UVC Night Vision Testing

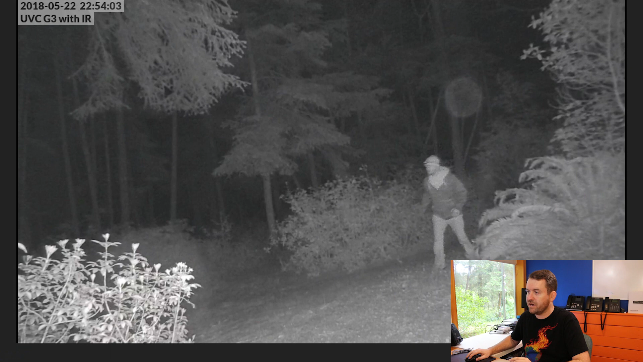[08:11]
and you could tell who I am. It looks pretty good. If we switch to the G3 with no IR extender, same kind of distance,
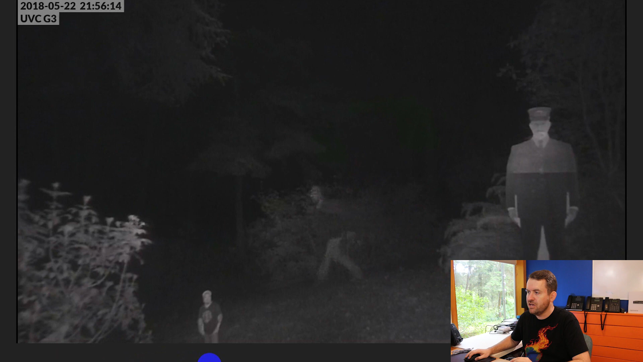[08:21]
you can barely see me, and you certainly would probably not be able to recognize a person at this distance with the standard G3. Now we go to the G3 Pro, it's the same thing. At the further away distances, you can actually see pretty well who's walking by the camera there. Now, the downside is, if we look at this footage, let's see, where's a good one? This one here. So this is the G3 with IR. Now notice, as I'm coming closer, you can see who I am.
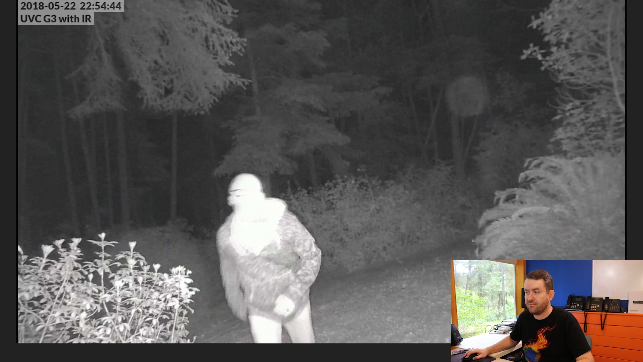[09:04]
This is probably, within 10 feet of the camera here. So, especially very close, nothing. All you get is a ghost that looks like the ghost walking past the screen there. So, again, it depends on the draw distance, the view distance. Let me see if I can find a G3 shot that was closer. So here's the GC. The G3 further away, like this is me wearing a headlamp. I think that was even the red light on the headlamp. And you can't tell that, I mean, you can barely tell that's a person, let alone who that actually is. And then let's see if we have any others there.